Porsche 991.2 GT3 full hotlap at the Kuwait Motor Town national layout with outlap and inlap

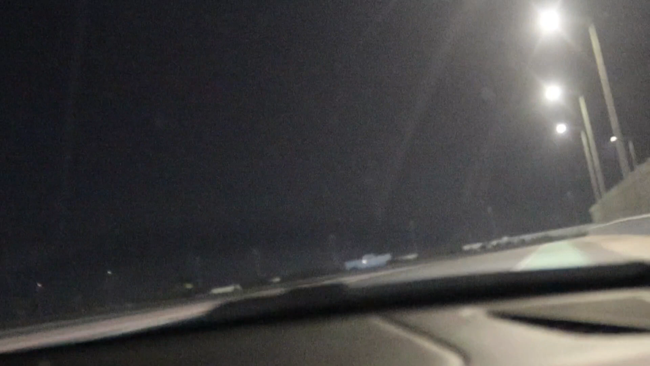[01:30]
I've done the south layout, but this one's much longer, much more technical. This is the Pentagon section. Can't really see it here, but it's a series of four turns, I believe, and here we go.